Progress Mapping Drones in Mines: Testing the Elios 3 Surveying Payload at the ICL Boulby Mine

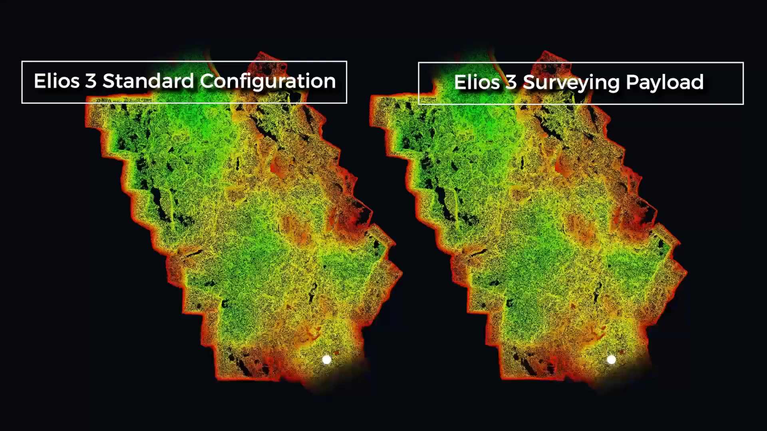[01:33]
by probably 60 to 70 percent and
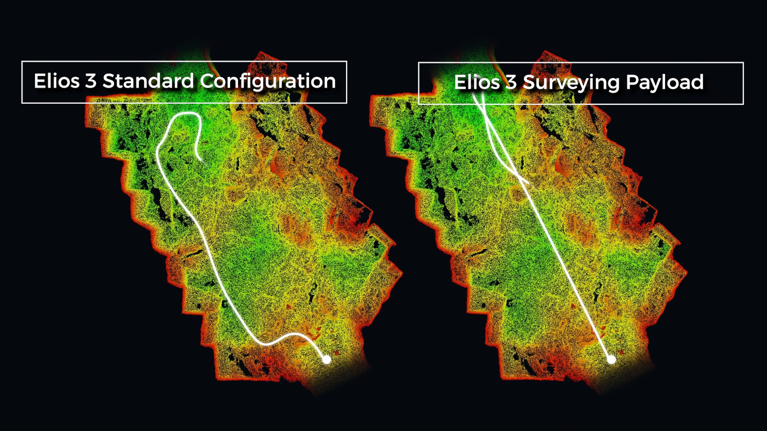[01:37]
it's giving us a significant more coverage than what we were getting in previous flights with the 32-bit scanner.
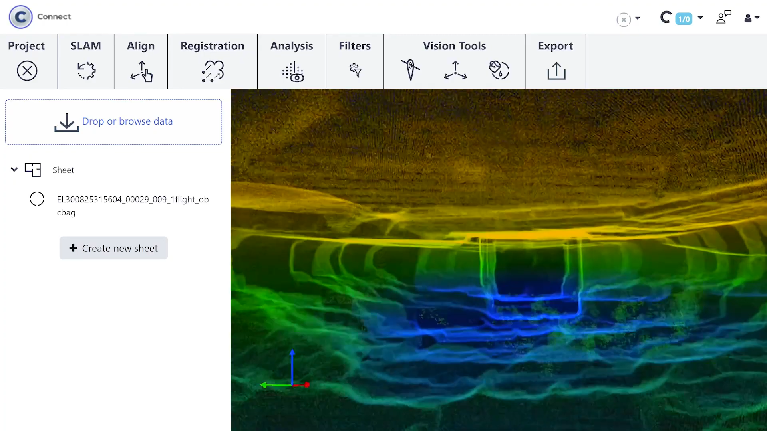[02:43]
taking it straight off the drone and getting it directly into a point cloud software is also fairly quick and easy with a little bit of referencing which you need to do with any any scan system.